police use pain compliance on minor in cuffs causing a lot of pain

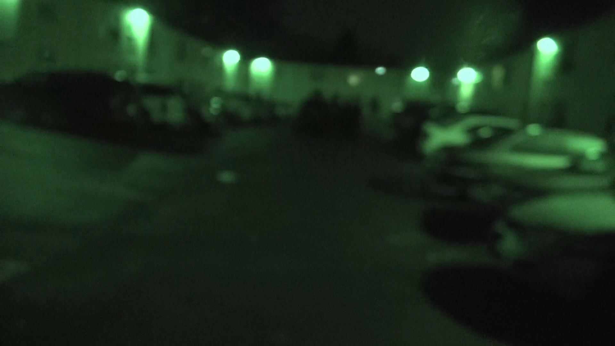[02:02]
Look like you guys are a little rough with them. Looks like you guys are a little rough with them. Is that why you're chasing us out of the parking lot?